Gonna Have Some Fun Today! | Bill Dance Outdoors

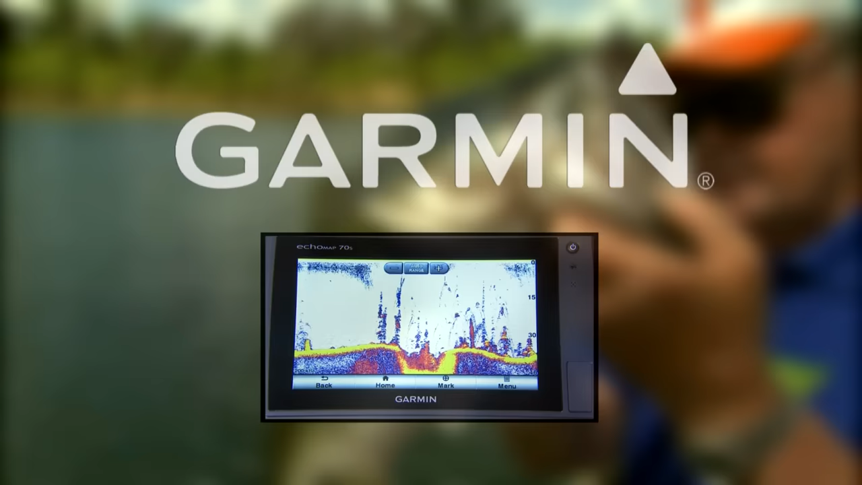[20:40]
These awesome push-button units provide the clearest scanning sonar images on the water.